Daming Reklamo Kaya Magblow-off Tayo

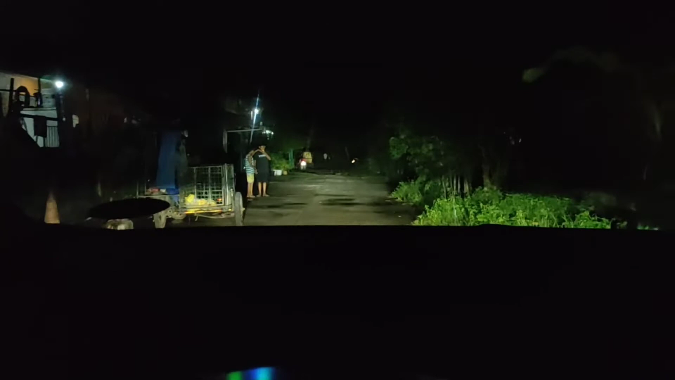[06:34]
Nandiyan yan, sa may corner. Yan, malapit kailang mamabik.
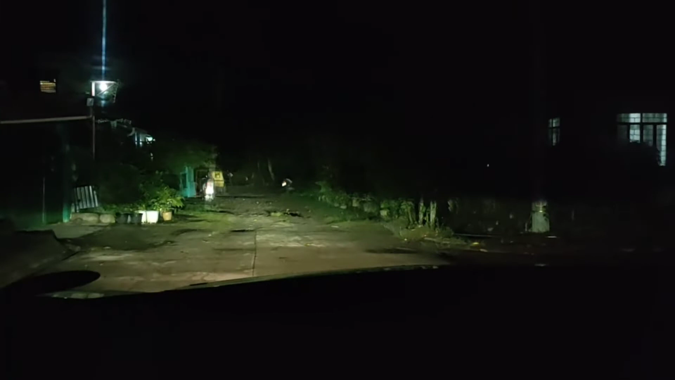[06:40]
Ito, kailang mamabik yung diretyong yan eh. Dito tayo.
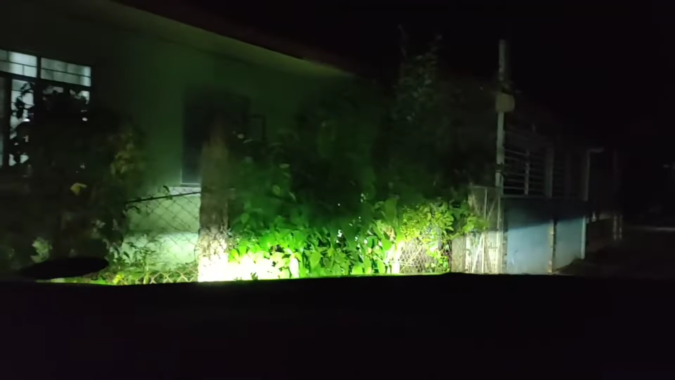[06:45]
Yan, may mga aso lang dito. Nakakatakot.
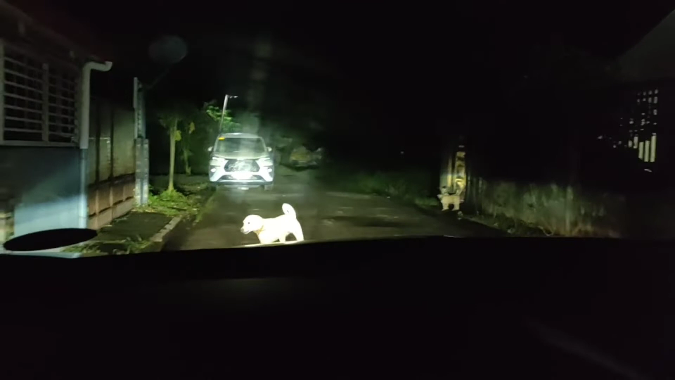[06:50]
Yan, inabangan na tayo. Patay tayo dyan. Kalaban. Okay, sige. Go, go.
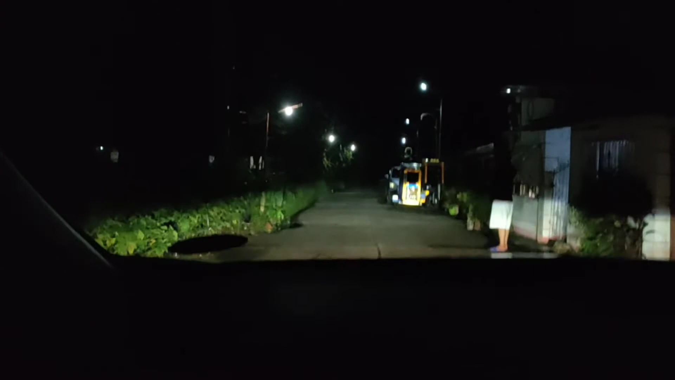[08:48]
Dun sa gasoline station. Sa Galaxy. Okay, pampitong blow off dito sa ano.
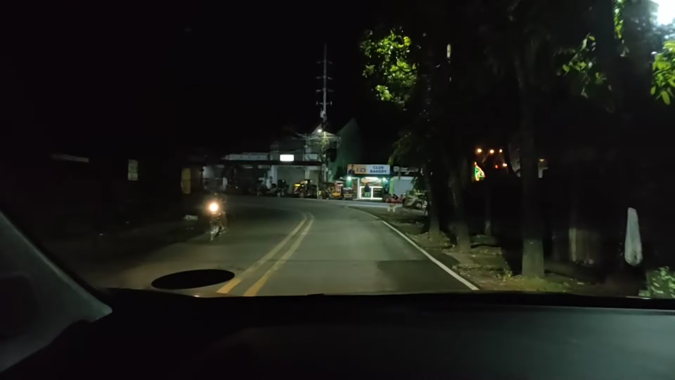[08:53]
Sa Galaxy. Kahitabi lang natin. O yan. O yan. Pampito.